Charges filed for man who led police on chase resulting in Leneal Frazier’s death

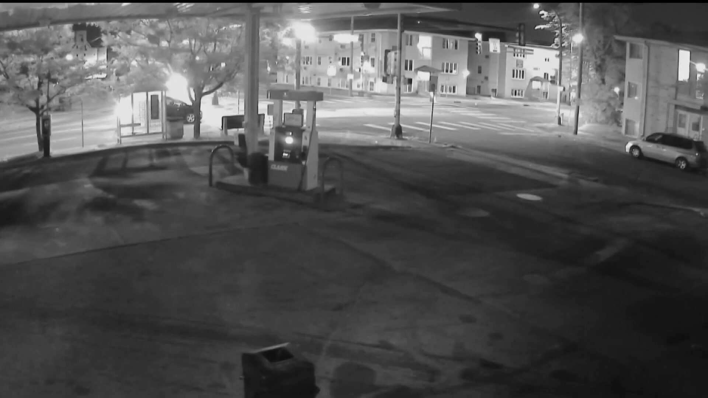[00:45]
Surveillance video shows the Kia run the red light before Cummings did hitting Frazier.